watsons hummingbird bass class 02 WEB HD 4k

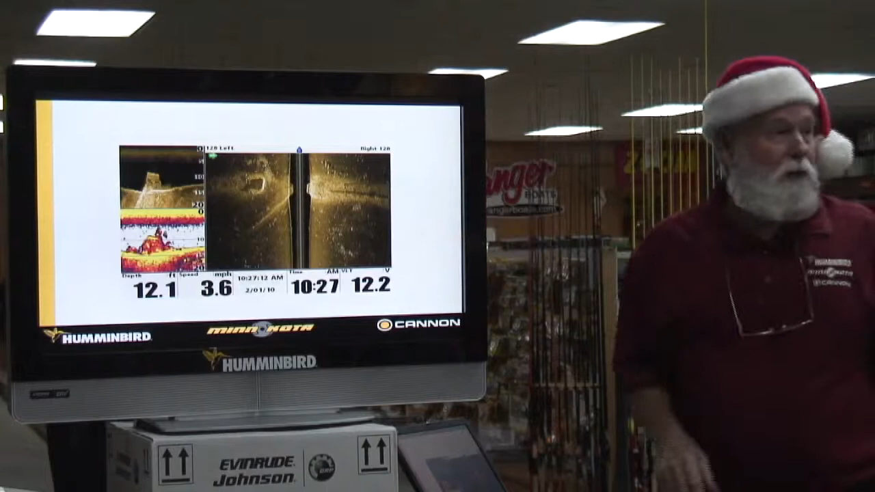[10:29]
On screen: depth 12.1 ft, speed 3.6 mph
But notice here now, it's hard to see some stuff in here and here, but it looks like a little water bait sitting right out off there that I couldn't see in these other pictures. So, running them all, the screens at the same time, or two at the same time, helps because you see more. That's a great shot right there. A boy sent me that from Altoona. A lot of people say ours, you know, we, when it's first come out, a lot of people were saying that ours wasn't marking as good as Lowrance. The big difference from Lowrance and us is when they come from the factory, they have no filter system on their unit. Their unit's wide open. That's why you see a lot of grainier stuff in theirs,
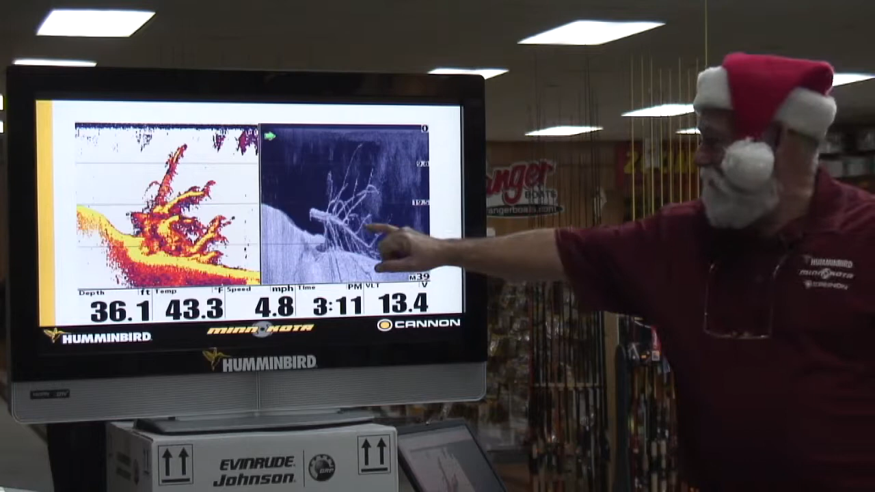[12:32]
On screen: depth 36.1 ft, speed 4.8 mph
if there was a fish right there, why can't you see that fish? It looks like a fish. Because there ain't no fish there. I want a slide that's got the fish in it. It will look like a line. You know what I showed? Look here. Here you go. Wait a minute. All right. Here you go. Side imaging. All them are fish.
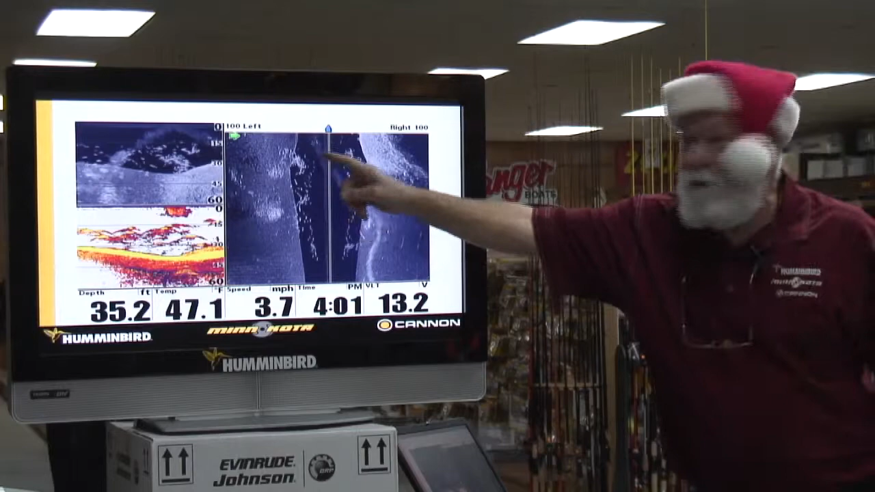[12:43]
On screen: depth 35.2 ft, water 47.1°F, speed 3.7 mph
Them are hybrids. Okay. Right there is your down imaging and right there is your regular 2D. Now, you see where these try to hook and elongate out more?
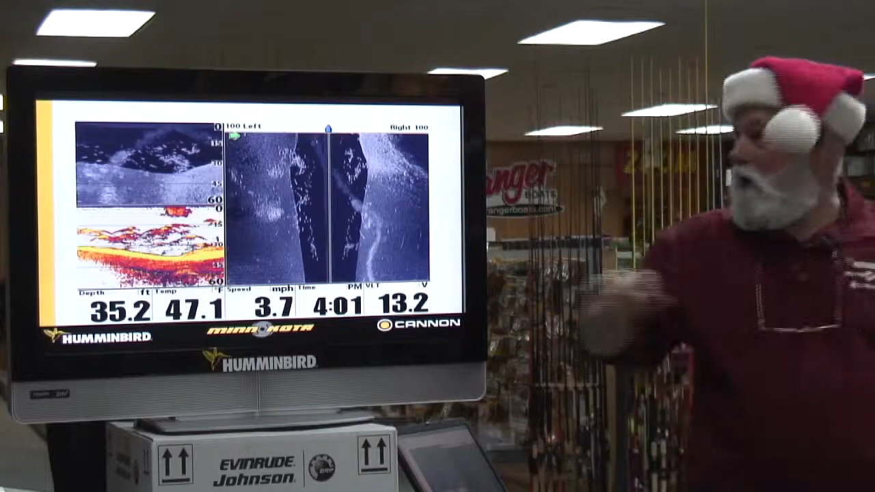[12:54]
On screen: depth 35.2 ft, water 47.1°F, speed 3.7 mph
Look at the different angles of these fish. Up, up, down, level. Because I'm shooting at it. If I had a flashlight and I look at something like this, that's what side imaging does. Okay.
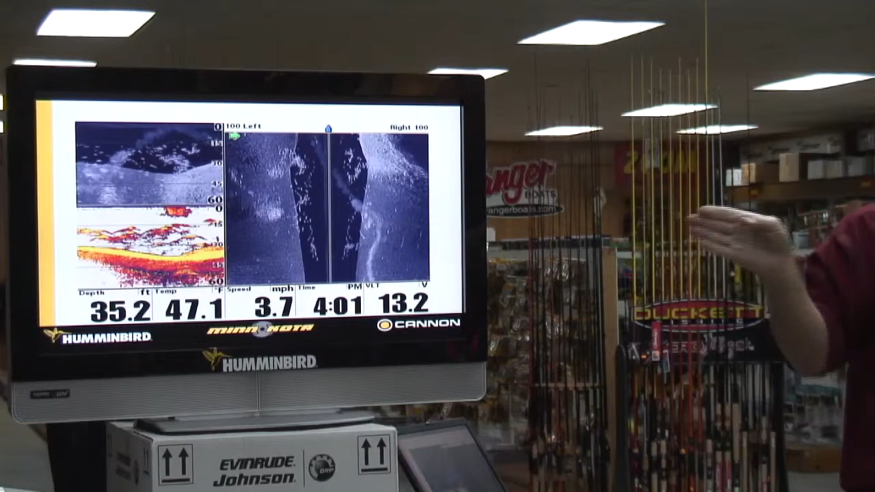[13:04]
On screen: depth 35.2 ft, water 47.1°F, speed 3.7 mph
I'm shooting straight out at it. Here, I'm shooting down on a cone. So, they're going to hook or arch.
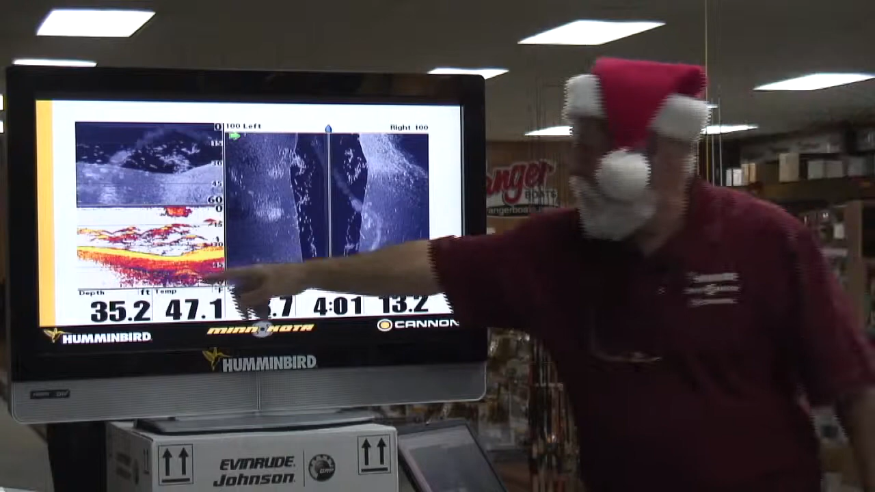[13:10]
On screen: depth 35.2 ft
These are going to look just like you're looking at them. If he's like this, like this, like that. No, it's not a camera.
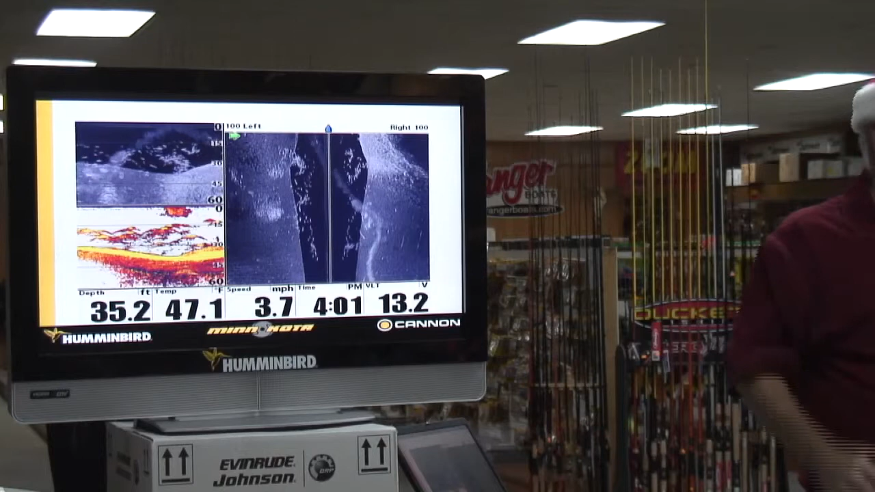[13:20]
On screen: depth 35.2 ft, water 47.1°F, speed 3.7 mph
I mean, it's shooting out a sound wave or a signal. And what it does is, it's a microprocessor in them. And they write this back is what you're going to see is because you're looking straight at it.
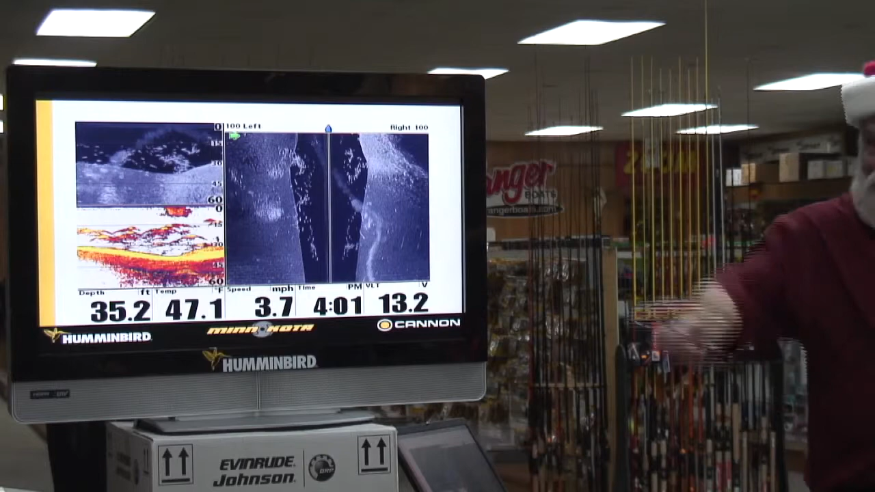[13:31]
On screen: depth 35.2 ft, water 47.1°F, speed 3.7 mph
This is a good, good slide. Matter of fact, this is on Altoona. And the last week of April, I'm going to be there. Right there on that, where that spot is, I'm going to be there. But that's a great shot of fish. I mean, that is a bunch of fish.
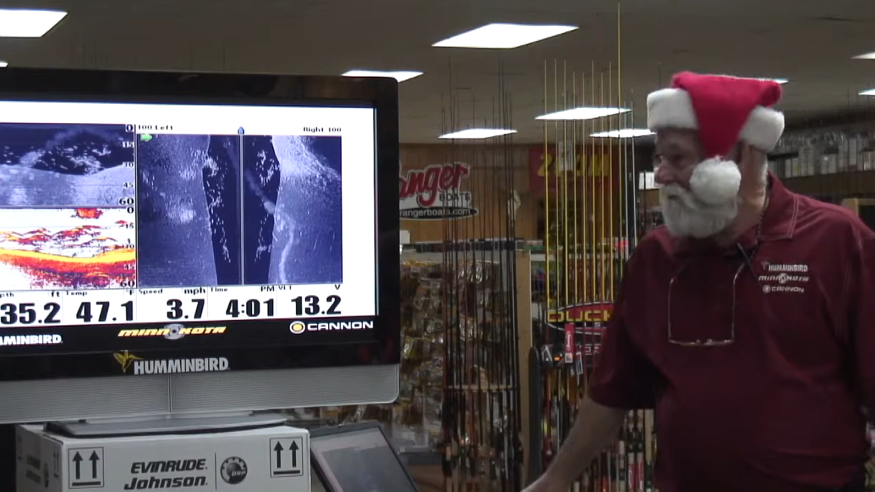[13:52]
On screen: depth 35.2 ft, water 47.1°F, speed 3.7 mph
They're not y'all species of fish, but there's a bunch of fish. There's another shot. And this is another deal here. As you're down imaging, right here's your regular 2D. You see how these hook and arch and these don't? But look here. See, there's some even vertical.
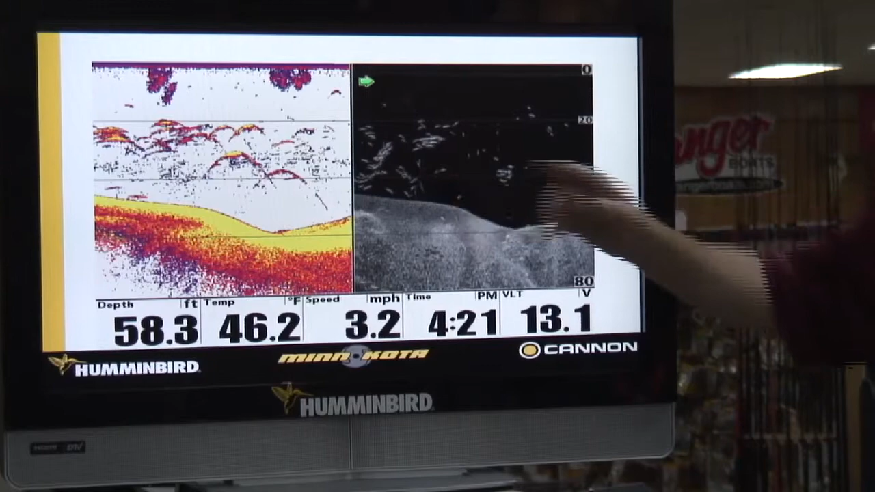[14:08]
On screen: depth 58.3 ft, water 46.2°F, speed 3.2 mph
They would move up. So, you just got to realize they're going to look, all the side imaging down is going to look like a line.
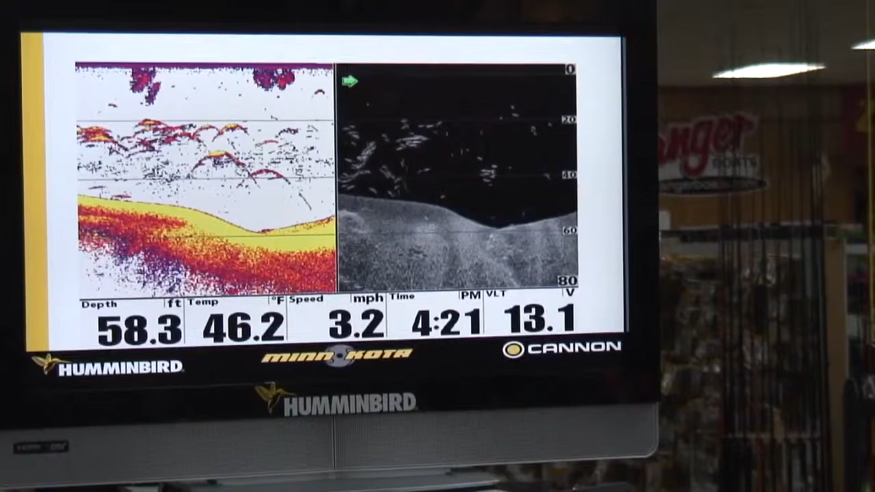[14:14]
On screen: depth 58.3 ft, water 46.2°F, speed 3.2 mph
It's just a different view and it's getting a lot more popular.
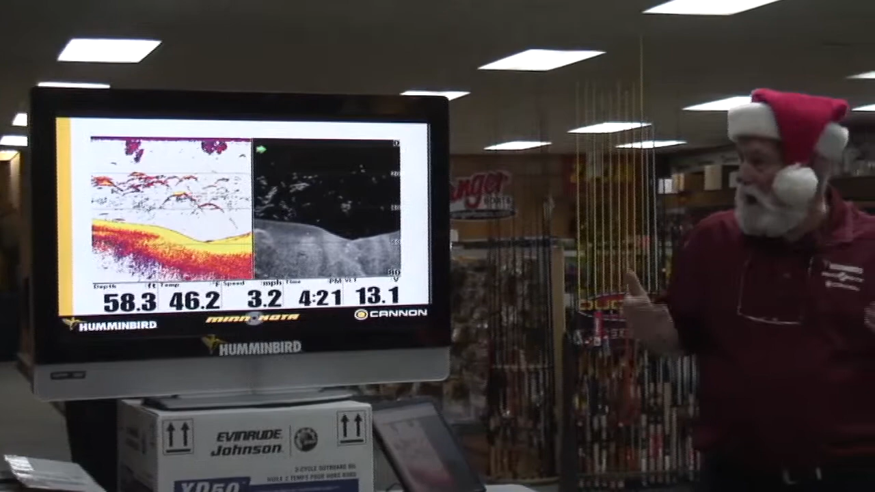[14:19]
Transducer installation. This is the key deal when you get side imaging.